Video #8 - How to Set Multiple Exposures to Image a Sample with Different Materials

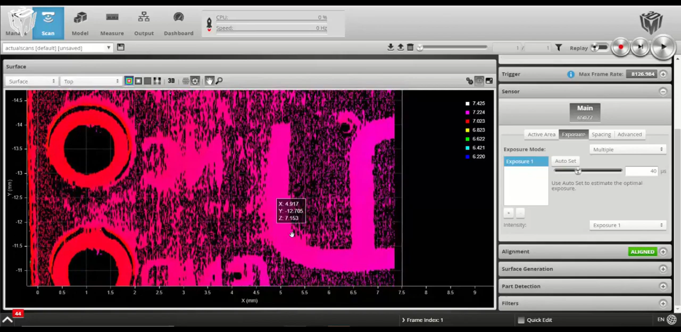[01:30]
We'll increase that just a little bit to fully image all of the pads as we've missed just a little bit of data. The pads are filling in almost 100% and the letters are as well.
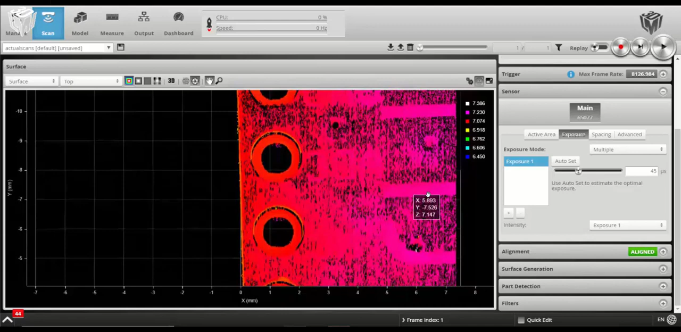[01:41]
You can see that the background is still missing quite a bit of data, so we'll add a second exposure and that second exposure is going to target fully imaging the background. And there you have it. The background fills in almost entirely with a few dropouts here and there. A third exposure could be considered necessary depending on what you were trying to do with your scan, but this example shows how to use two exposures to target materials of different finish.